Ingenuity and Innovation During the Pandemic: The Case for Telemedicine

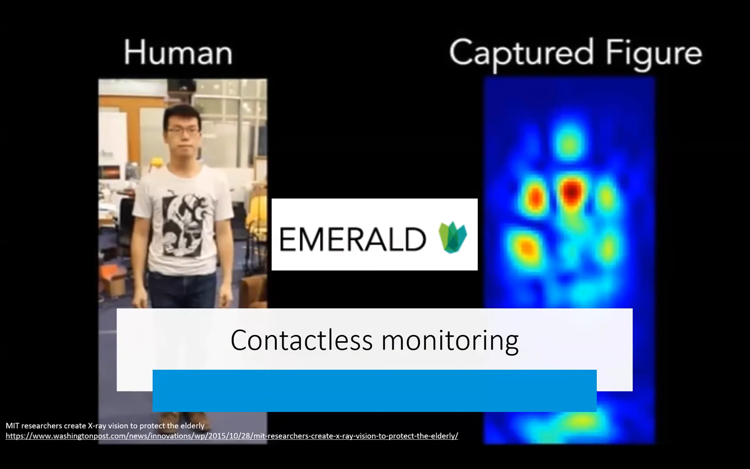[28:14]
who have developed a system that works by sending radio signals that will bounce off a person and back to the device. These signals travel through walls just as wireless internet signals do, and are able to create a map of humans.